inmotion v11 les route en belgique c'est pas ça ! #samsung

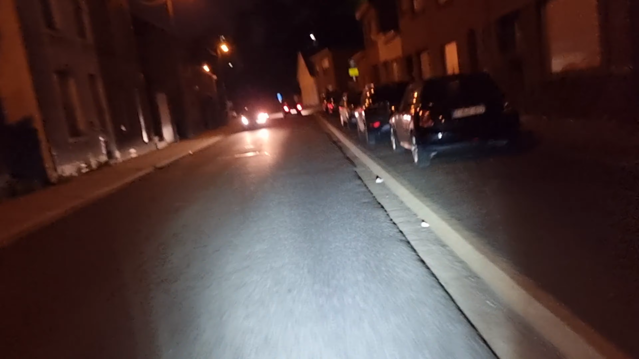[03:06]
À mon avis, celui-ci, il a vu que je filmais. Ça, c'est la Belgique. Hein. C'est dégueulasse, la Belgique. Il y a des trous partout. J'ai vraiment plus facile à prendre le vélo, même si c'est moins fun, que la roue. Il y a peu ça. Il y a peu ça, comme c'est défaussé.